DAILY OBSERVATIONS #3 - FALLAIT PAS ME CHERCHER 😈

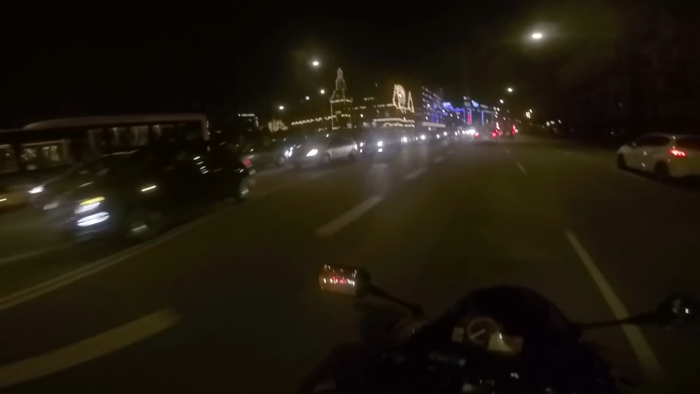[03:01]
C'est la frappe. Ça s'appelle Tivoli. Mortel, hein. Là, c'est vraiment ici le centre-ville. Regarde, je kiffe. C'est vraiment beau, je trouve. Ici, avec tous les bâtiments, ils sont illuminés.
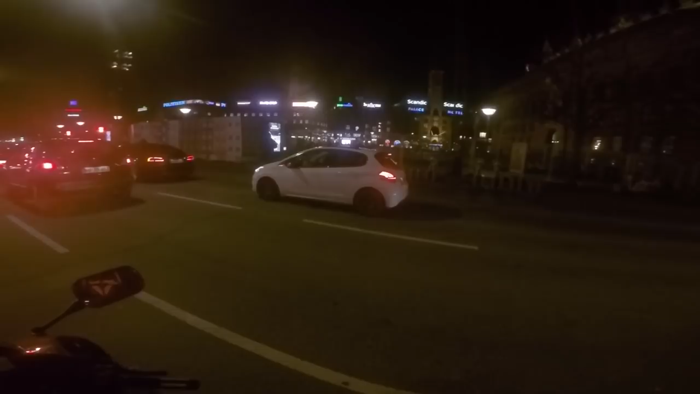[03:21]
Je suis mis quelques races dans le centre-ville. Franchement, c'est sympa. Et il y a un bar là-bas. Bah, je crois que ça s'appelle. Ouais, c'est ça, c'est le Proud Mary. Où ils servaient des pintes pour 25 couronnes. Donc, 25 couronnes, je sais plus combien ça fait. C'est pas cher hein, pour ici. Je te mettrai le prix, si j'y pense.
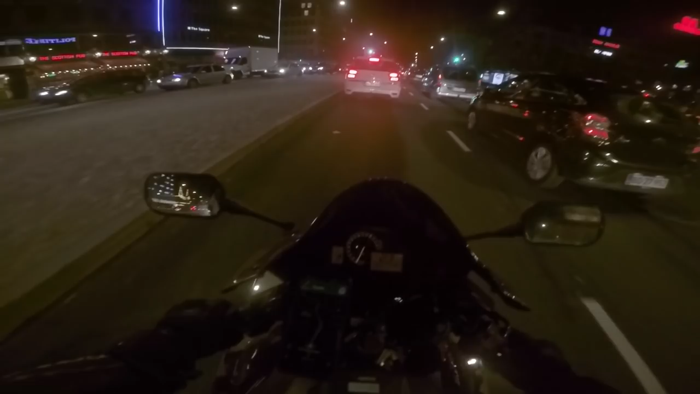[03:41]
Bon, c'est de la bière dégueulasse, hein, tu te doutes bien, mais bon, ça suffit pour se mettre une murge. Et là...